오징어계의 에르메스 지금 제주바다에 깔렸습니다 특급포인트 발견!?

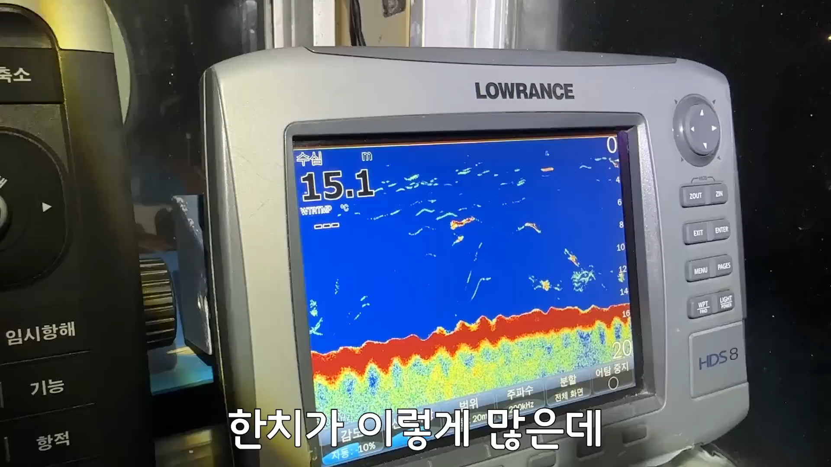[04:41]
On screen: depth 15.1 m
바닥이잖아 지금 여기 이렇게 보이시죠 빨간색하고 초록색 이게 다 어근이거든요 한치가 이렇게 많은데 내꺼만 안 물어 이 야비한 놈들